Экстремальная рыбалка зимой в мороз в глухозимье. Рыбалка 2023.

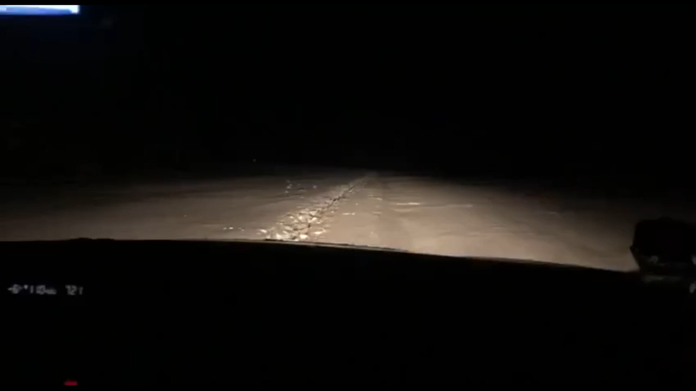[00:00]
Ребята, всем доброе утро. Утро у нас именно такое. Дороги нет, прокладываем свою. Так начинается наше путешествие в зимнюю сказку.
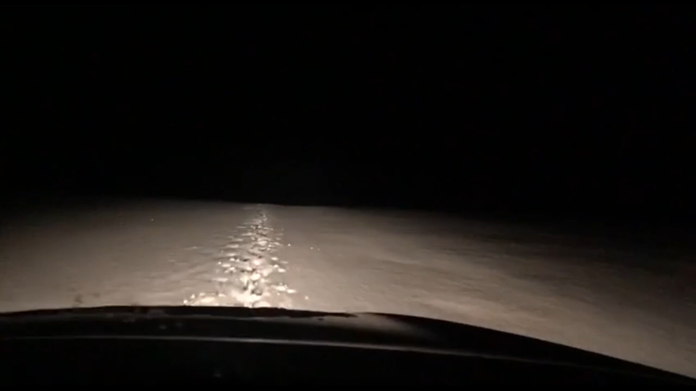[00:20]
Немножко заснять дорожку. Тяжеловато идет. Ну, Subaru, все-таки это сила. Леха, неужели мы нормальный тест-драйв снимем? Что-то хотелось. Следы есть какие-то? Следы есть.